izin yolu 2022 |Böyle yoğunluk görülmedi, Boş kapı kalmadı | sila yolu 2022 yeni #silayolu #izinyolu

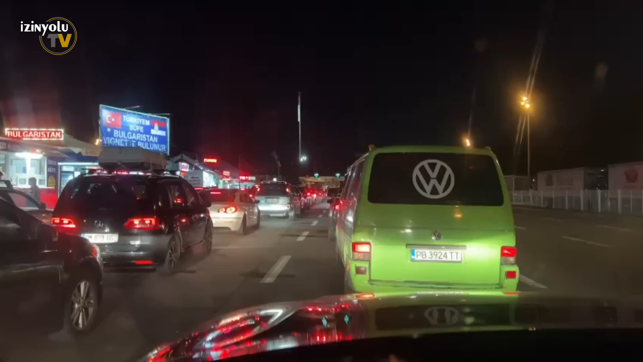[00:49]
Hayırlı akşamlar arkadaşlar. Ben Levent Berlin'den. Ben şu anda Sırp-Bulgar sınırındayım. Yaklaşık 40-50 araba var önümde.
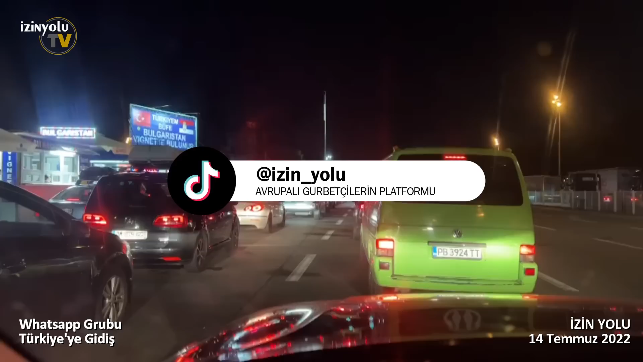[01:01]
Ama hızlı ilerliyor. Herhalde yarım saat 45 dakika kadar geçeriz. Herkese hayırlı yolculuklar. İyi akşamlar.
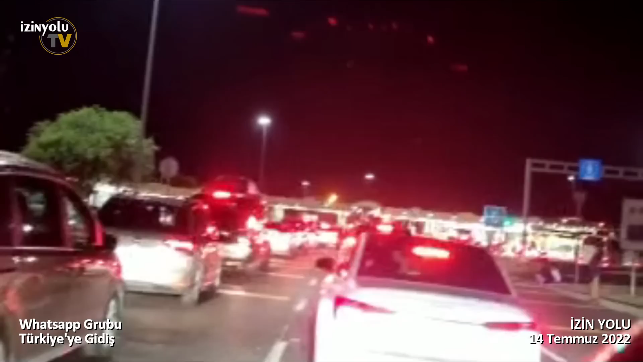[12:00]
Abiler, Röske sınırı bir 15-20 dakika zamanınızı alır. Yani fazla yoğun değil. İdare eder. Evet değerli izin yolu takipçileri,
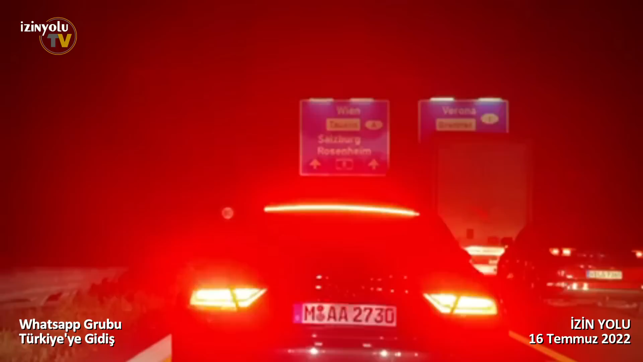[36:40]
Hohenheim'a doğru yaklaşık 20 dakikadan beri yavaş yavaş ilerliyoruz. Burası biraz kalabalık, haberiniz olsun.